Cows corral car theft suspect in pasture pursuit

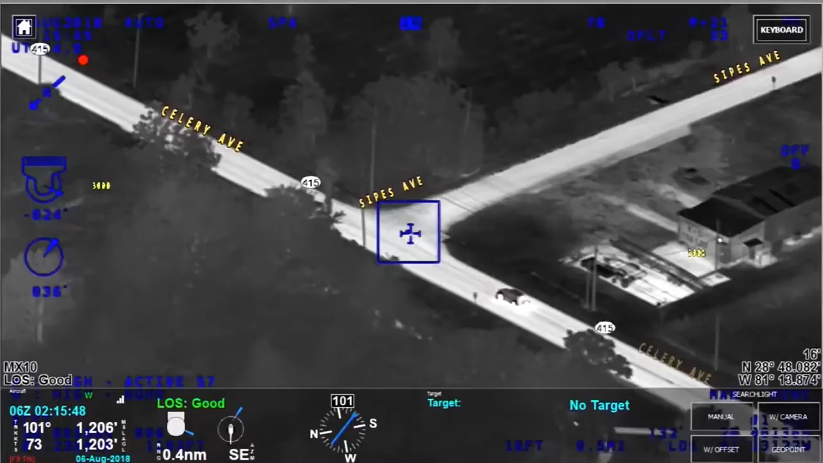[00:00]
Turning right onto Sipes, southbound Sipes Avenue. Oh, signal 4.
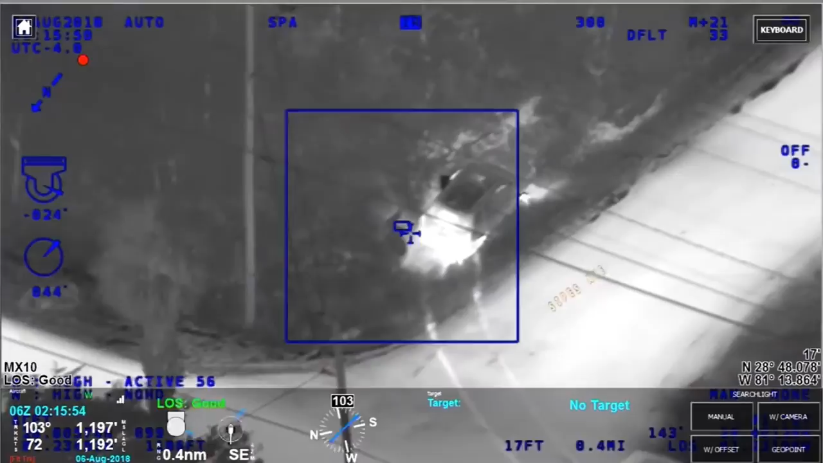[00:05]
Signal 4 is Sipes and Celery. Bailout.
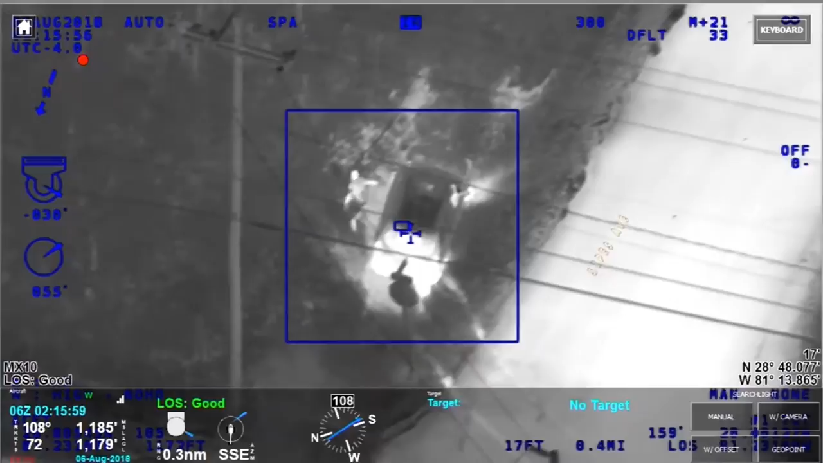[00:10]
Okay, driver's bailing, still got a passenger in the vehicle.
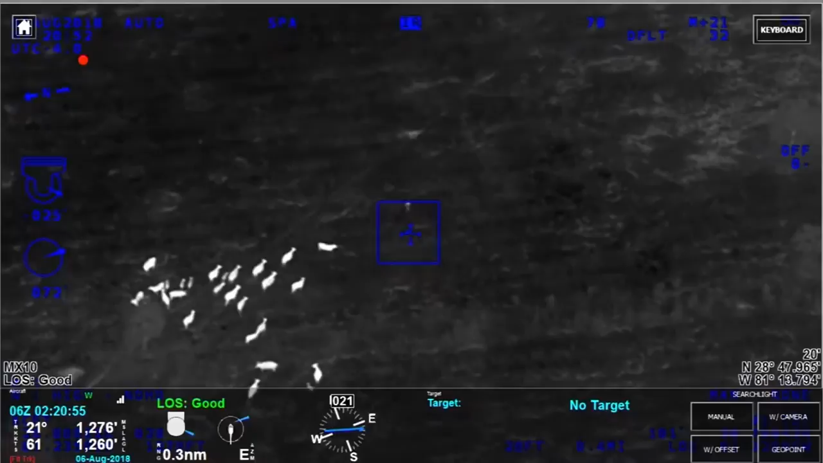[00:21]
Looks like they may attack her.
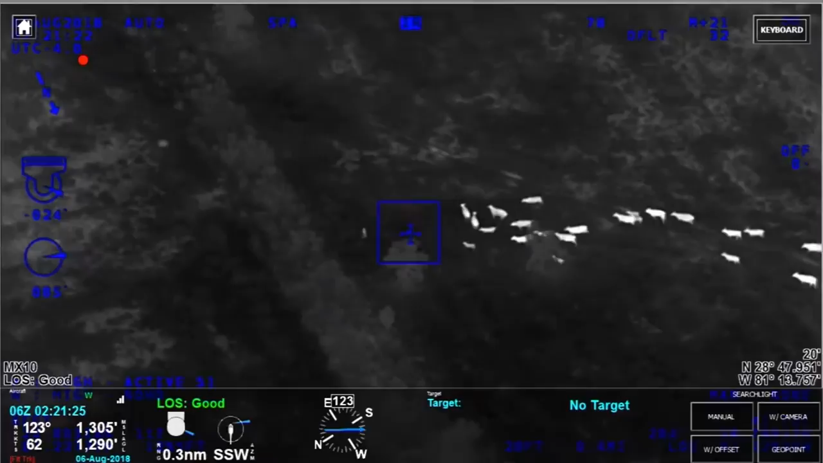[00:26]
102 alert, I'm going to give them a flashlight, you can tell me where to go from here. Keep going south-east, she's pretty far into the field now.
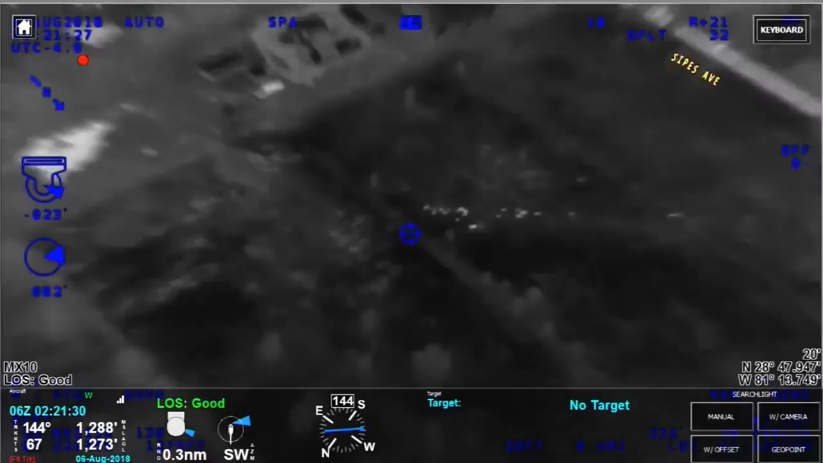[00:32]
If you see the large group of cows, they're literally following her and chasing her. Yeah, I'm risen or shy?
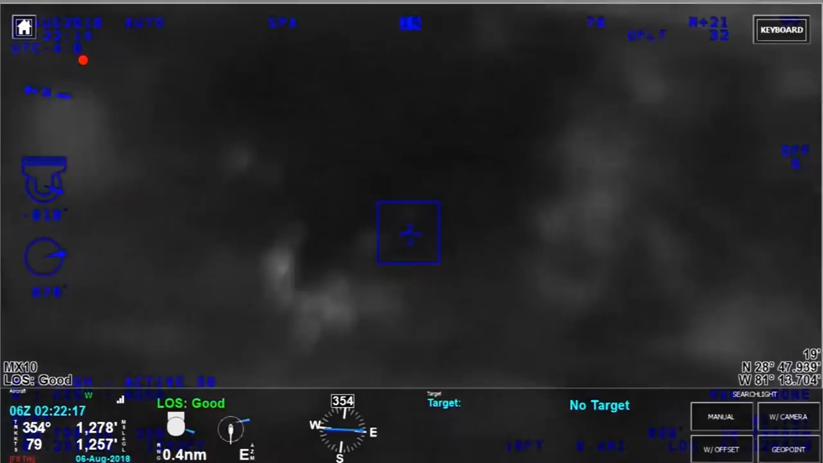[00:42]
Alright, alert, we got her lit up.
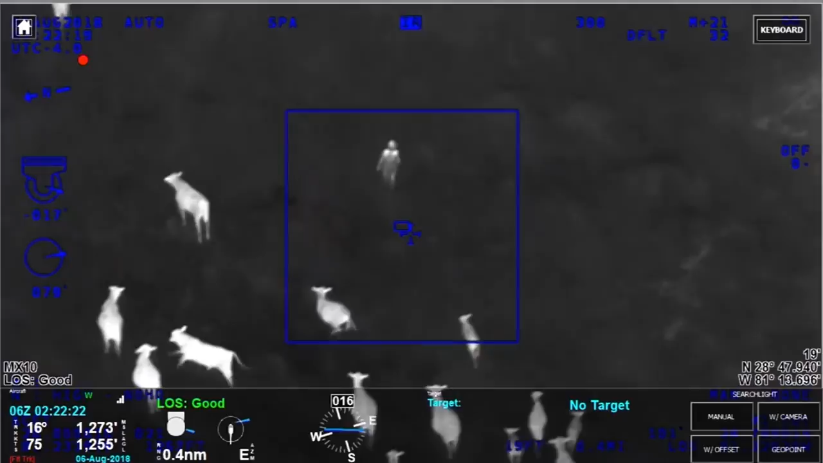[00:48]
Okay, alert, Sanford.